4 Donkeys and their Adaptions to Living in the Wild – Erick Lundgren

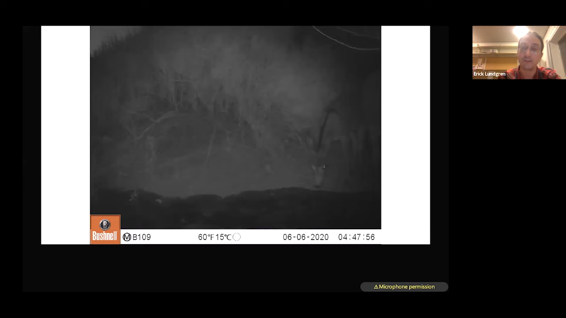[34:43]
And there's going to be about 30 seconds of looking at a sequence of a mountain lion attack on a wild donkey foal. The wild donkey foal is right here to the right and its mother is right here. It's about 447 in the morning.
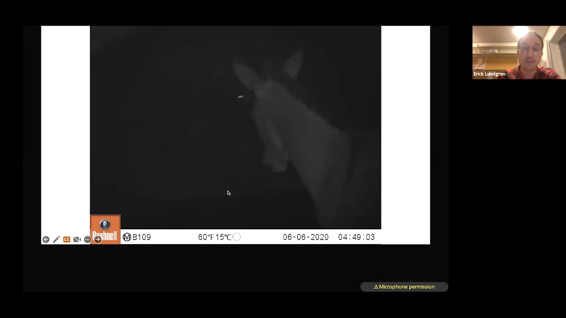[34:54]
And you can see something's happening here that the foal is moving to the left and then a mountain lion is striking it.
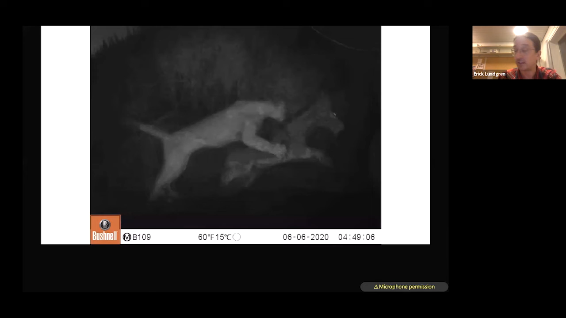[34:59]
And the mountain lion kills it within a couple of minutes quite quickly
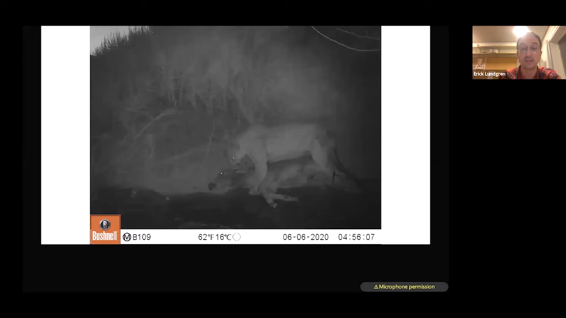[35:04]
and drags his body to be consumed. And those slides are over if you were sensitive to that. I apologize.